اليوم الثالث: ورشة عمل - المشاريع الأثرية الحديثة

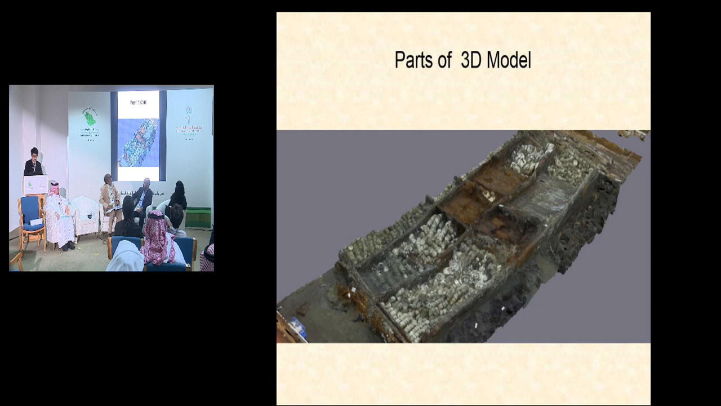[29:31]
This is a part of the 3D model of the shipwreck.